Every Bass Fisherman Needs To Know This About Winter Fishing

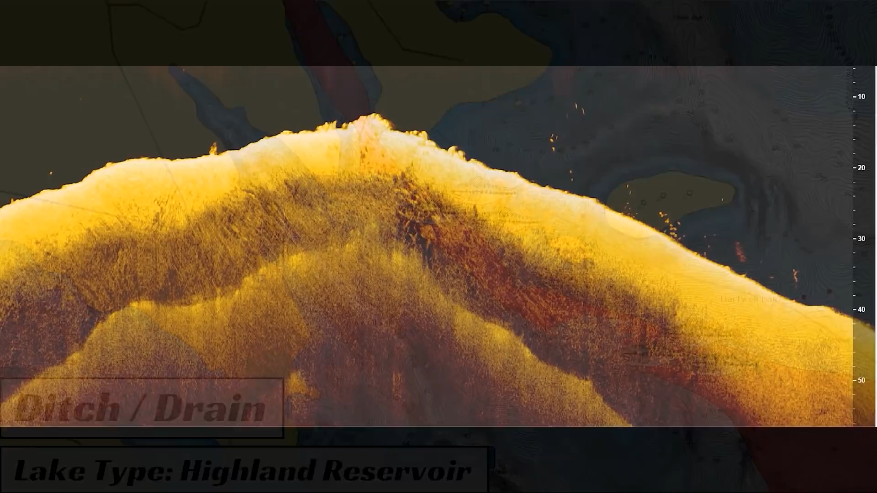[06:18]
and the bass will also set up in those to ambush bait fish.